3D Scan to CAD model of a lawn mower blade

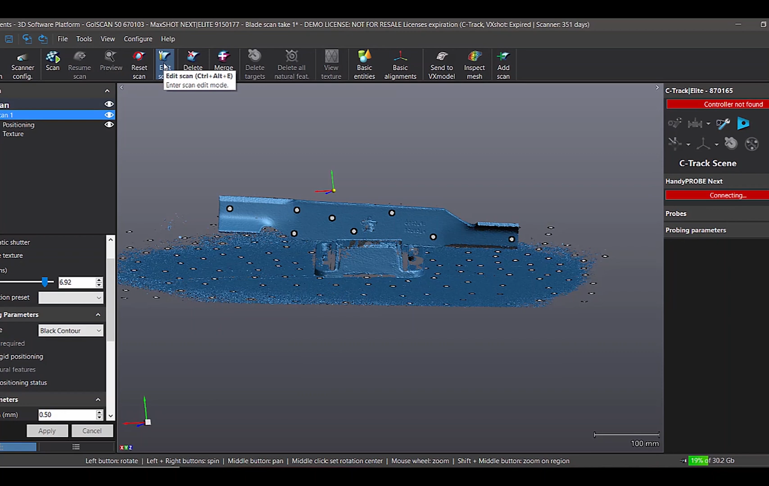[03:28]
that comes with it first thing we're going to do is we'll just go ahead and delete all the scan data we don't need
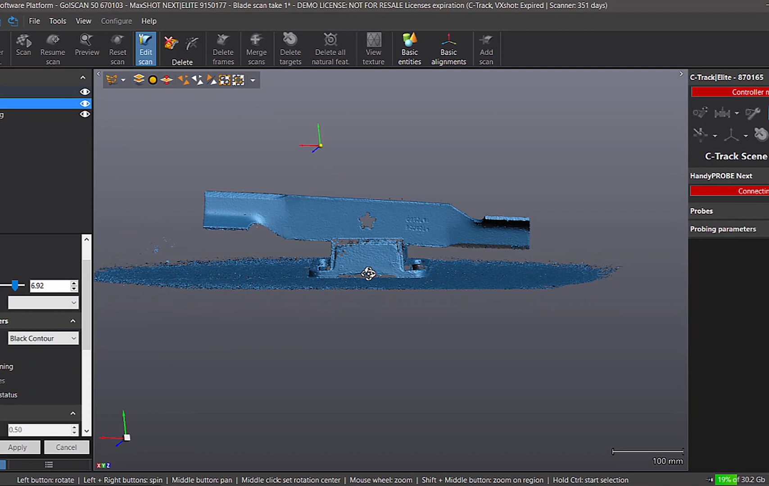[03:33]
because the scanner obviously picked up the targeted table and the vice so we're just
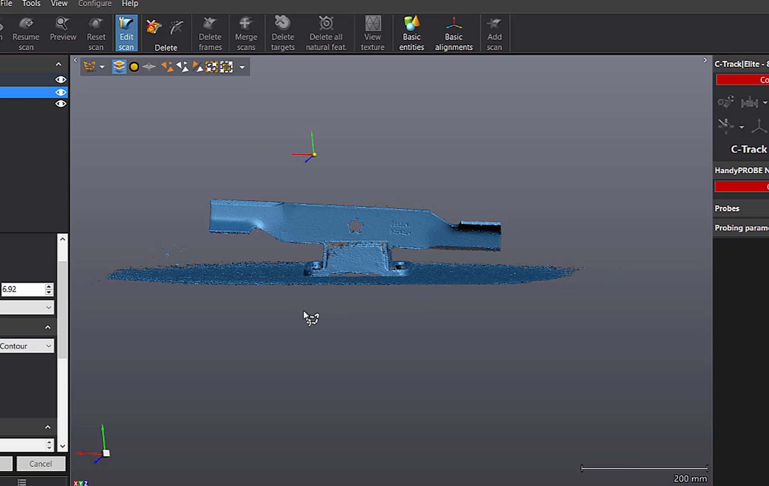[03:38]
going to kind of window in and get this fairly close we don't have to be perfect with this but we'll
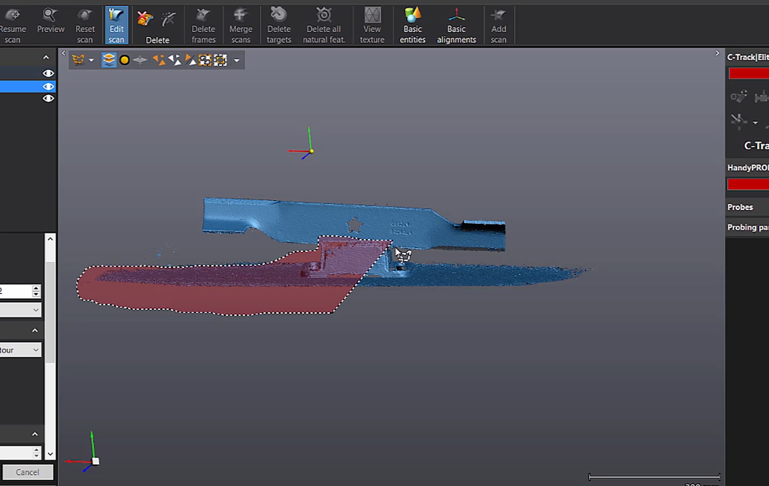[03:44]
just window this area in and we'll tell the software to delete it now again
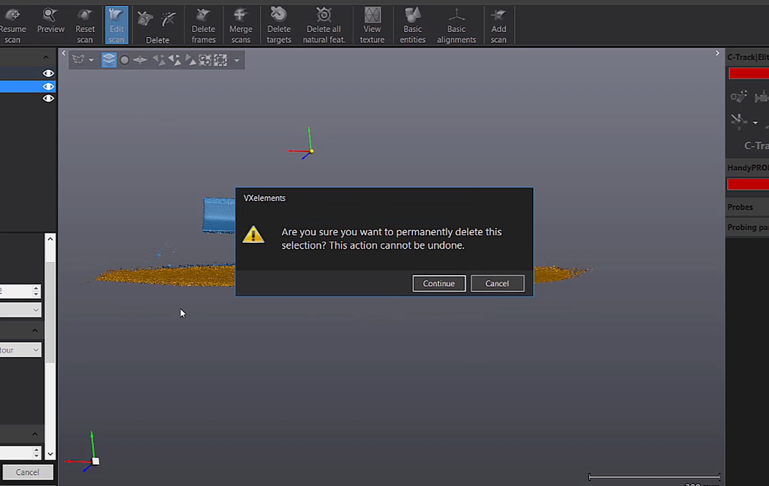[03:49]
because the relationship between the targets on the blade and the pad have changed we're also going to want
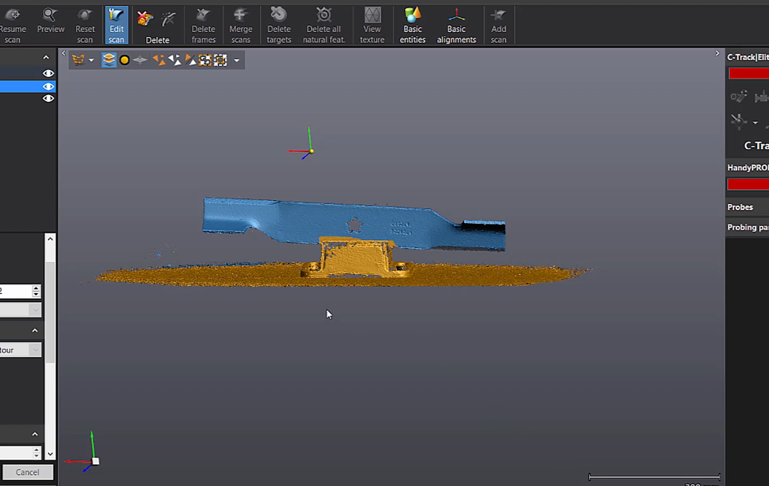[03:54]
to delete those targets so we've got a little bit of data here we'll just get rid of and
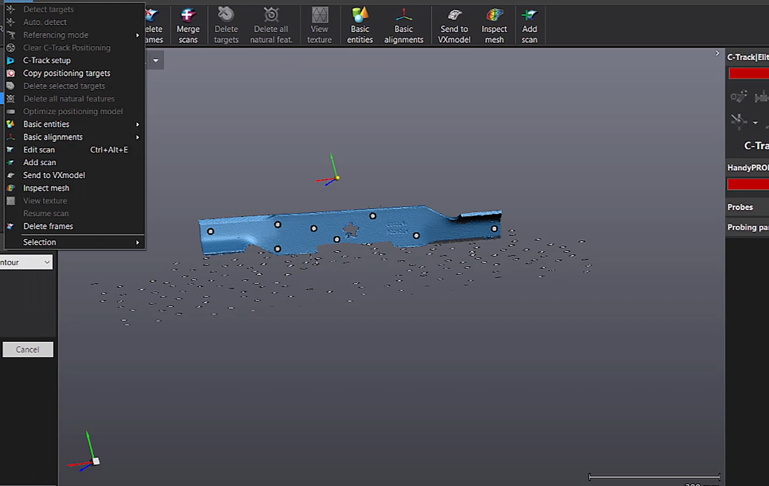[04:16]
will recognize those six or seven targets and it'll auto align itself
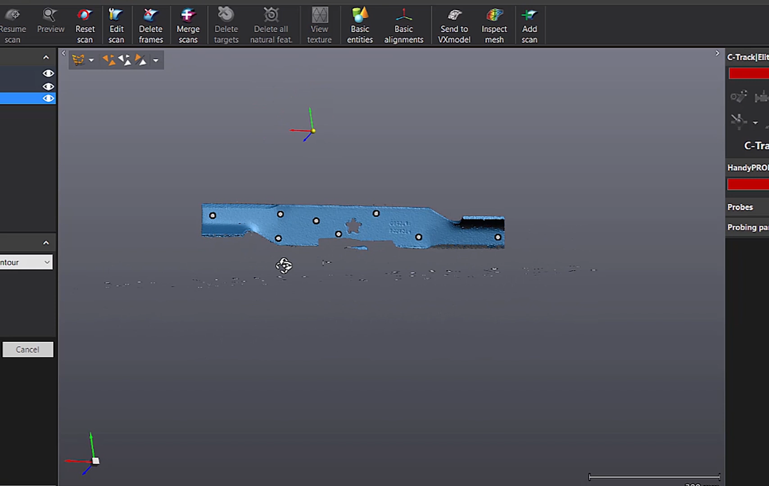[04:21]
this will make sense in a minute so all the targets on the pad will get rid of and again targets are just for positioning they have nothing to do with accuracy or or you know the data quality it's
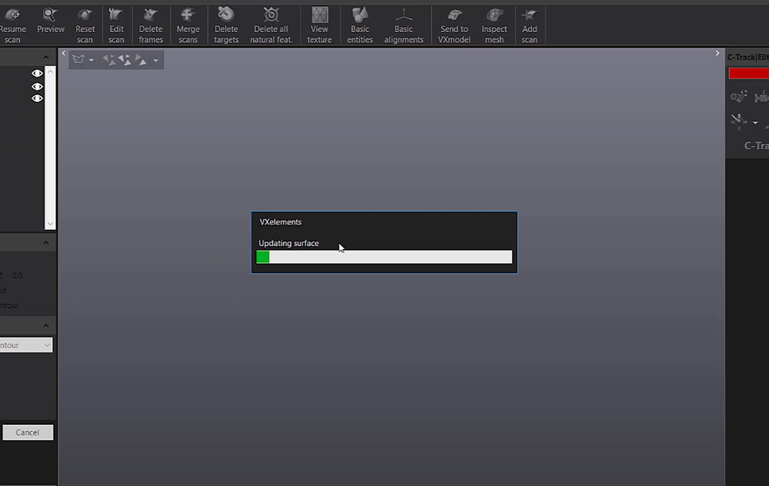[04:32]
merely so the scanner knows where it is in space okay so you can see we still have those targets
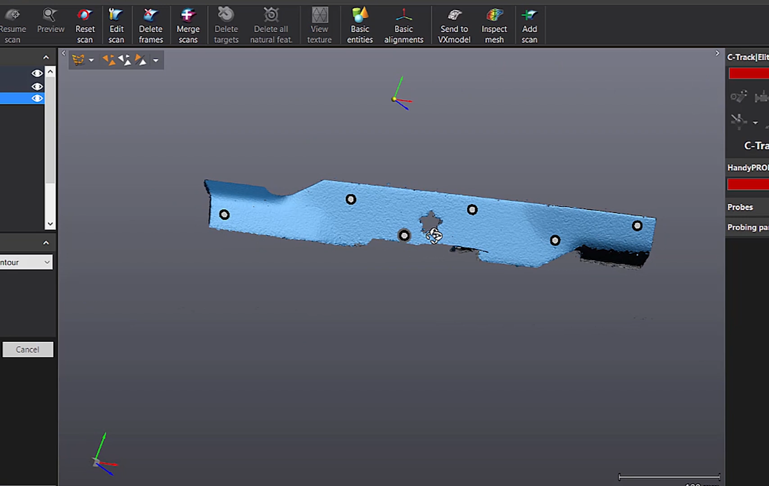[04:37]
on the blade so by having at least three of them on the blade now when we go
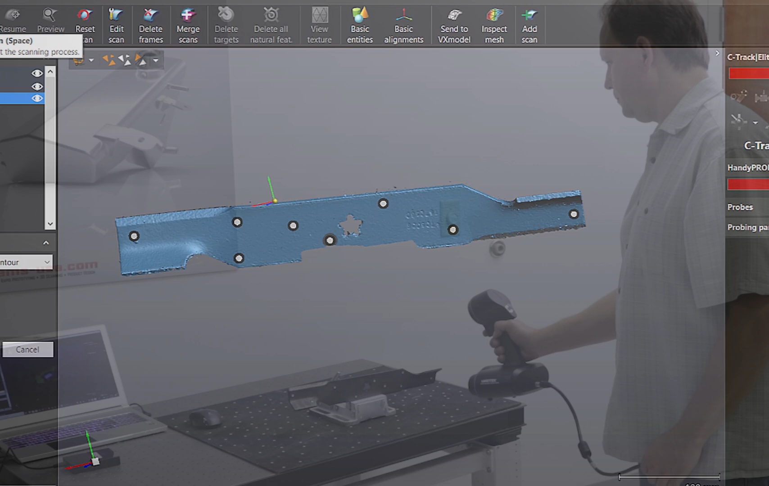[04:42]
to scan again it'll auto recognize those targets on the blade and
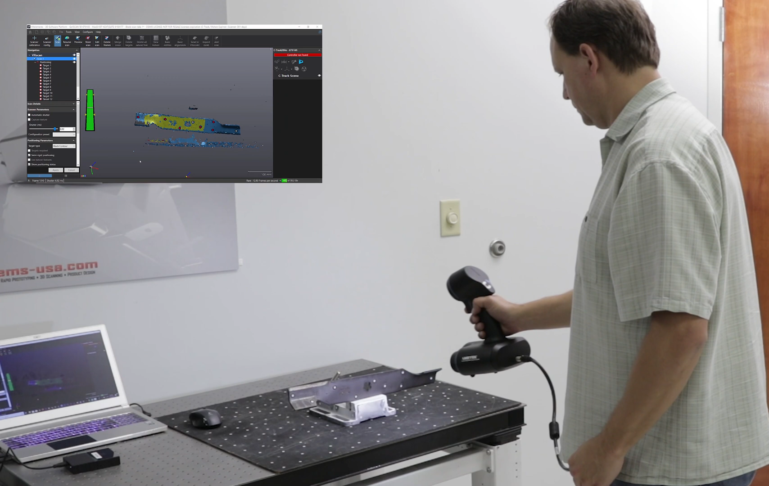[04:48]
now we'll move down and scan the rest of the blade while picking up the targets again on the
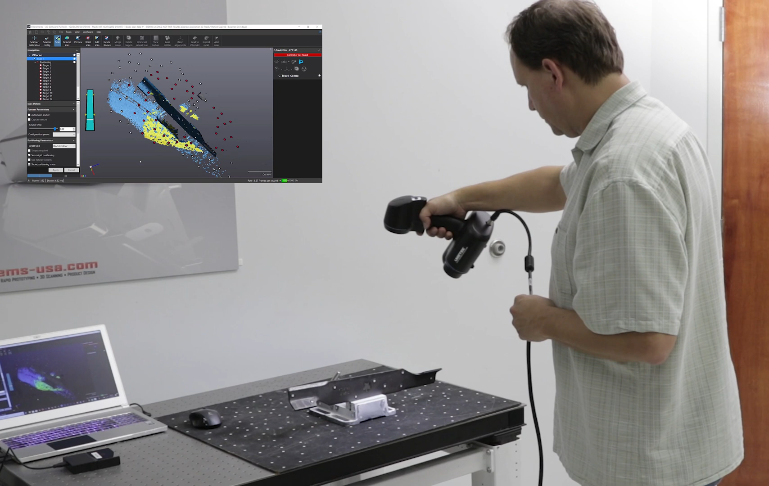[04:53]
table on the targeted table so it's a great way to be able to scan because you're there's no way to get from the front of the blade to the back of the blade without the target map
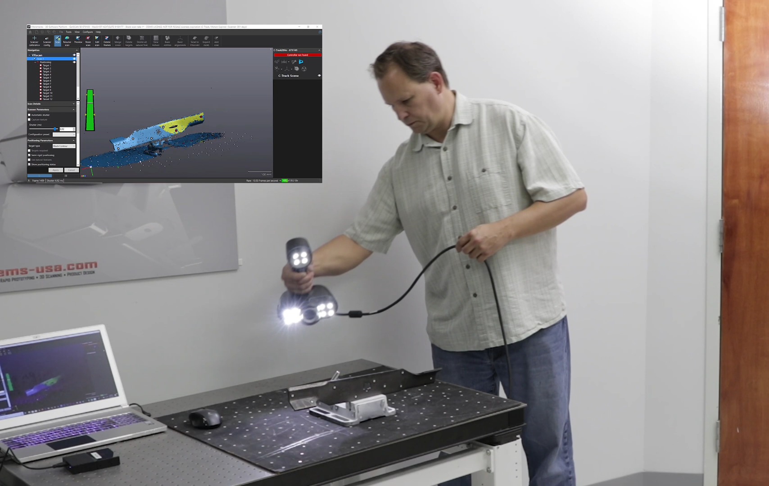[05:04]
it's just too thin the scanner can't go from one side to the other without getting lost
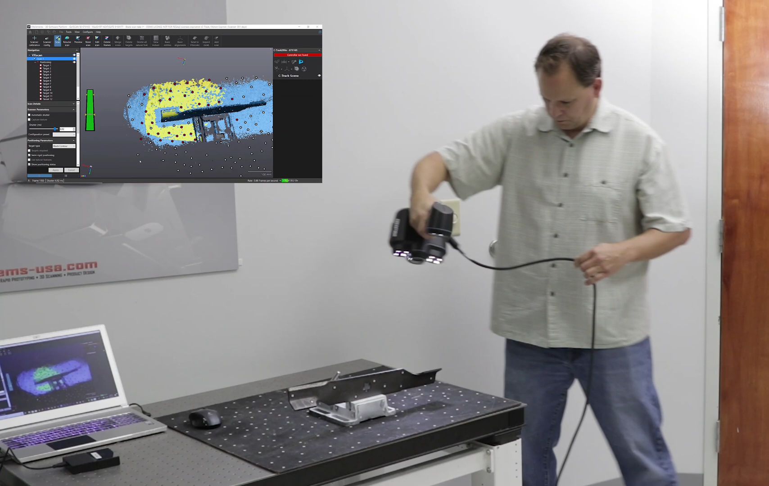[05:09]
so that's one of the real advantages of targets and on a thin part you don't want to try to scan one side and the other and then try to align them there's just not enough data so this is a very fast way
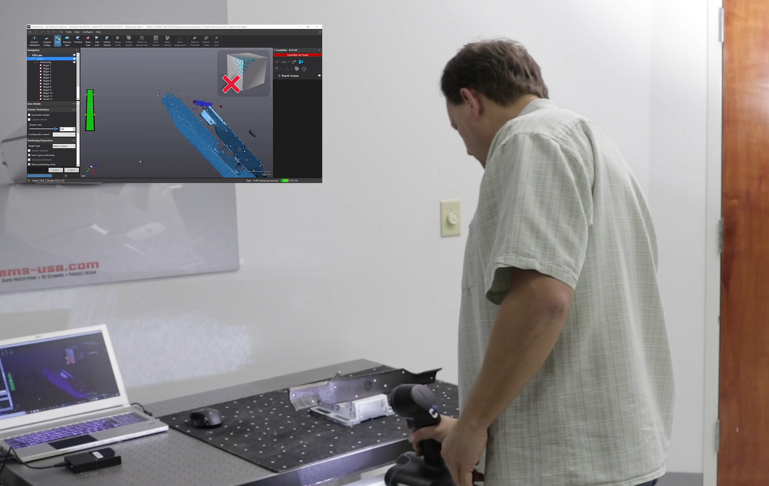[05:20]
to scan the whole part you know very very quickly and once we get done here we'll delete that data we don't need again and then we're ready for
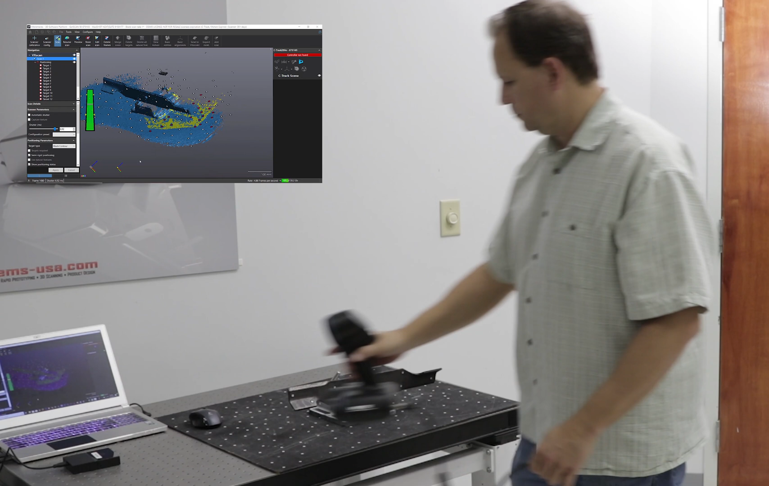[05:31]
the reverse engineering process so here's our scan data literally took less than five minutes to create that data and then the